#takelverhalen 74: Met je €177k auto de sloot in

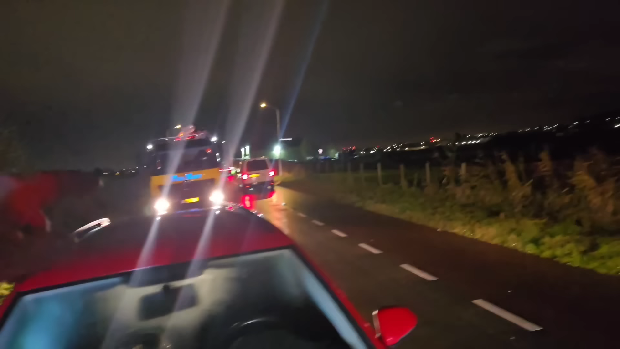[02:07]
waar nu die Caddy rijdt uit het water vandaan, of uit de straat vandaan.